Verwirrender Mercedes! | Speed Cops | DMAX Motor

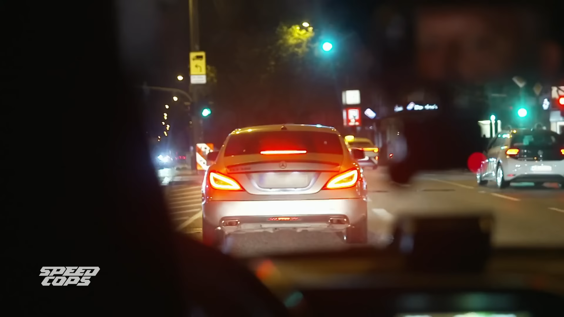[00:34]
408 PS stark. Doch die Kennzeichenabfrage birgt eine Überraschung. Das ist gar kein 500er.
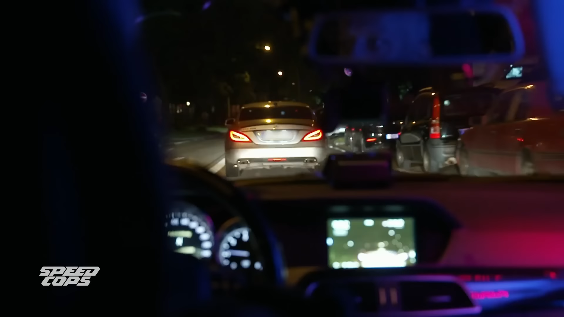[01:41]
Nicht nur das Modell ist manipuliert, auch die Auspuffanlage klingt anders als beim CLS 350 erlaubt.